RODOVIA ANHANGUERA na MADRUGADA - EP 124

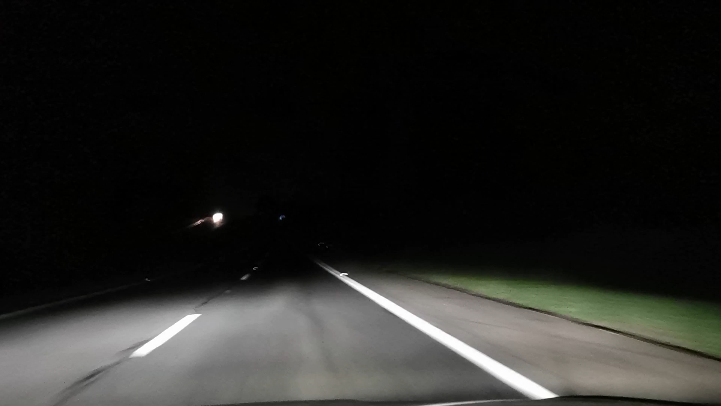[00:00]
dia, família GMA. Falando aqui na SP-330, quilômetro 232, sentido norte. Saindo da capital da fumaça, 1h32 da manhã. Agora são 4 horas e 2 minutos.
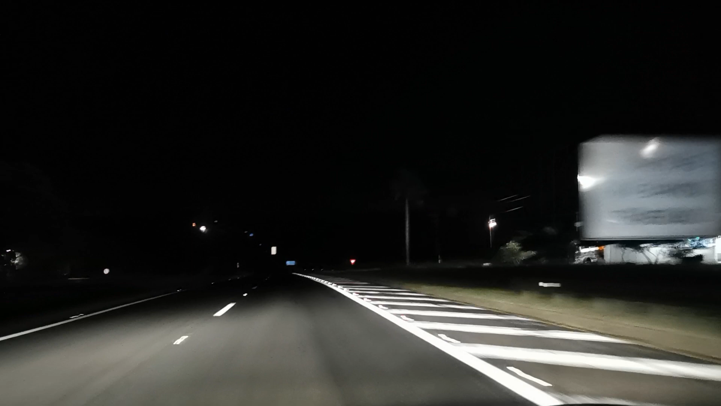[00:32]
Já rodamos 232 km. Já chegamos próximo de Ribeirão Preto. Vamos a 70 km de Ribeirão Preto, mais ou menos. O consumo do jetinho está em 19,6.